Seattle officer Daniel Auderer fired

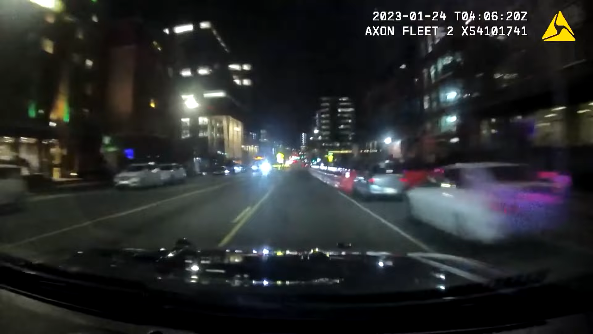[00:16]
This is video paused right before Seattle Police Officer Kevin Dave hit and killed Kandula in January 2023.
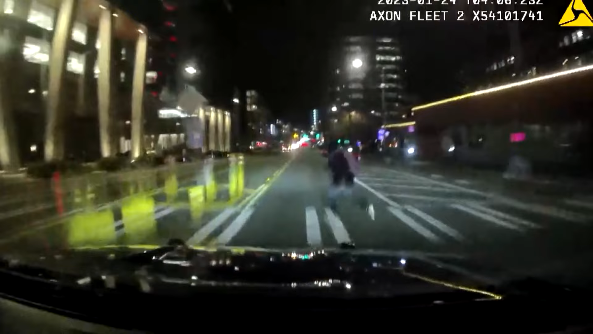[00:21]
He struck her going 63 miles per hour in a 25 miles per hour zone.